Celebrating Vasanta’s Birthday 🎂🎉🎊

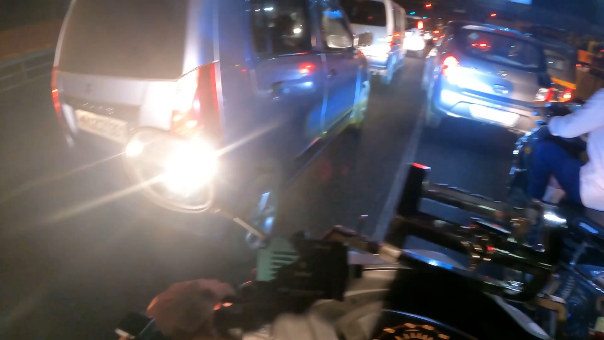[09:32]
भाई इधर कितना ट्रैफिक है, चलो चलो।
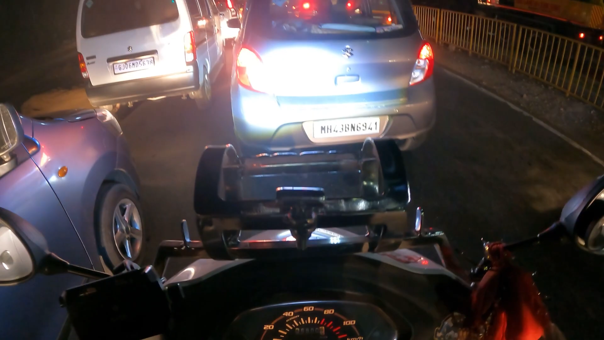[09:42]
अरे यार बहुत ज़्यादा ही ट्रैफिक है। ओह शिट, अभी मेरी इतनी गंदी वाली फटी ना,
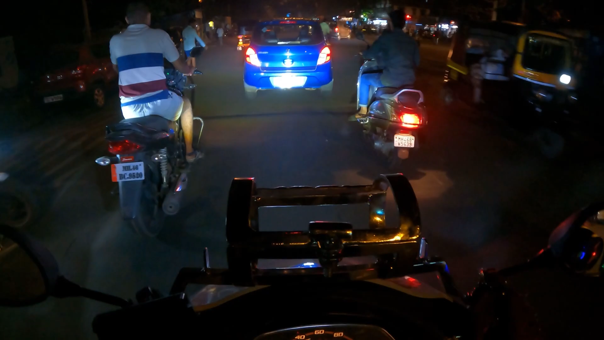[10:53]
हम लोग तो यूजुअली हमेशा पीछे ही जाते, बट डिपेंड करता है, अगर आगे पूरा ही खाली होगा तो मे बी वो लोग आगे भी बैठा सकते हैं। तो आई एम ऑलमोस्ट अबाउट टू रीच, मतलब मेरे राइट साइड में ये देखिए मिर्ची, मुझे नहीं लगता वो लोग यहाँ पर होंगे, पीछे साइड को ही होंगे, लेट्स सी जाकर पता चलेगा।